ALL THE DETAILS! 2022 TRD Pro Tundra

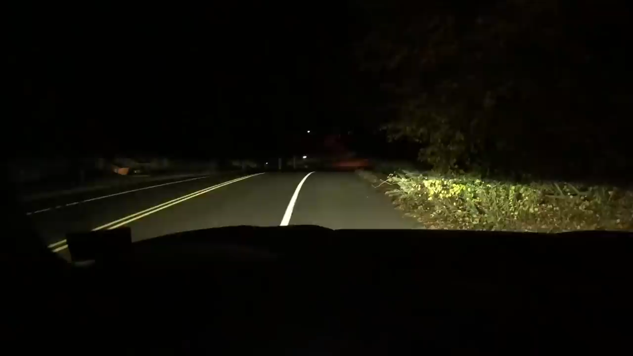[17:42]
fan okay this is just headlights right here this is headlights and fog lights and then if you want the trd light bar to go on you have to go high beams and that's the light bar and